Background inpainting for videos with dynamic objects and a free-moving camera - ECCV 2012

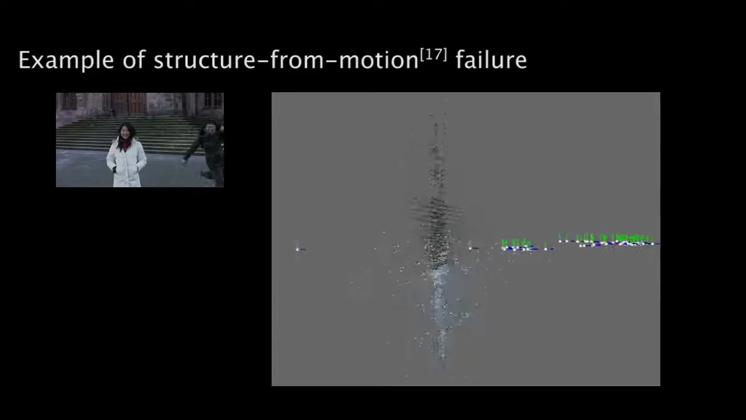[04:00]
We exemplify with this failed reconstruction. Only 60% of the cameras could be recovered, and the corresponding recovered structure is flat. There are also cameras that are located behind the scene.
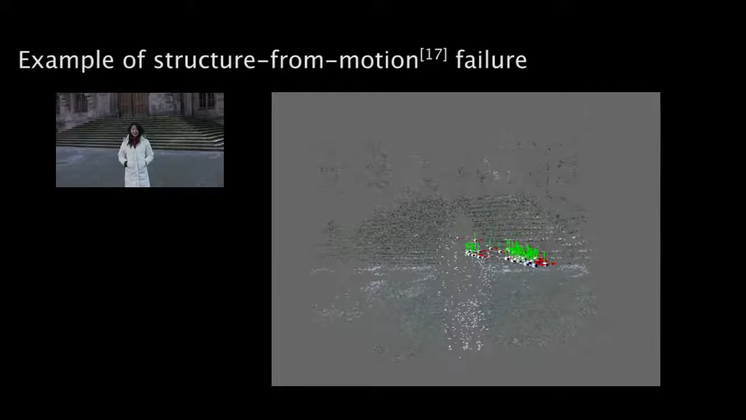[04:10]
Our method does not require a complete camera calibration, and for this reason it is not affected by these limitations. Thank you for your attention.